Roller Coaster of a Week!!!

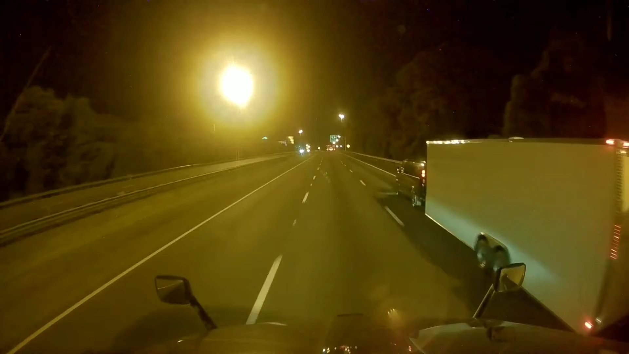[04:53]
That's not safe. Not safe at all. The things you see on I-75 in the middle of the night. So we have made it up here to Rock Hill, South Carolina. Exit 77 on Interstate 77. Made really good time.
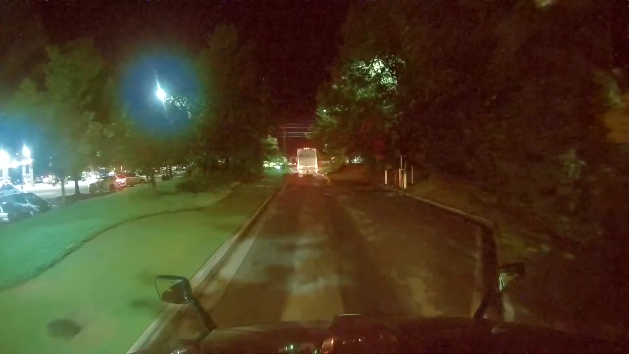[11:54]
Here looks like a truck. I don't think you can see it. Looks like a truck pulled in the wrong entrance and hit a pickup truck.